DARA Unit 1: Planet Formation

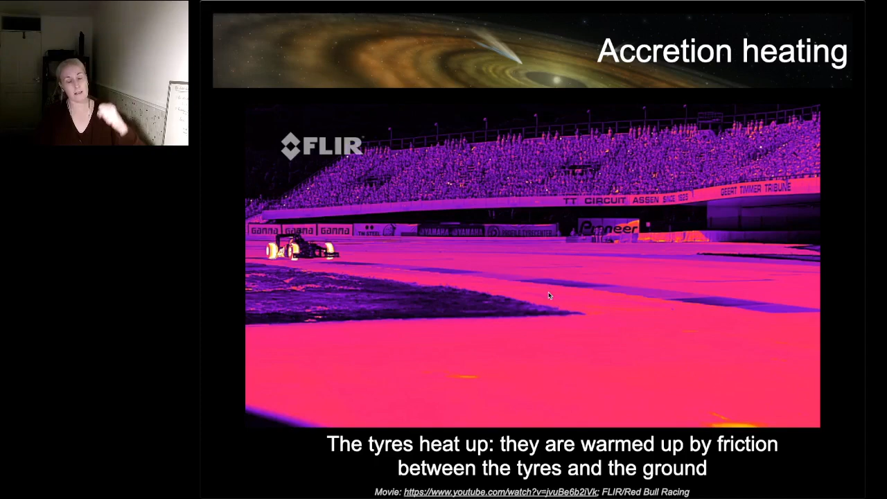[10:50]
very bright emission. And that's because the material is being heated by friction. This is just a nice little video showing you what friction can do as a heating mechanism.
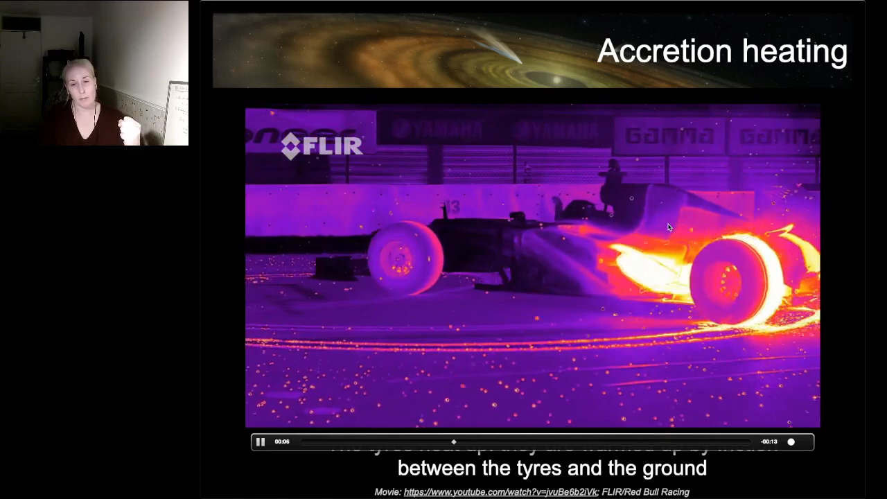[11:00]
So you can see this Formula One car, which is doing doughnuts. The tires are being frictionally heated through their interaction between the tires and the ground.
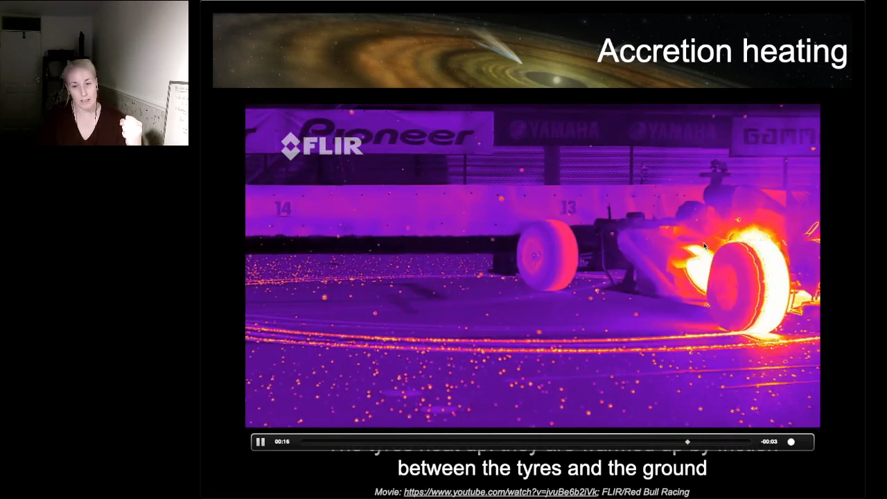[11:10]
And the material that's feeding a young star from the disk is being heated in very much the same way.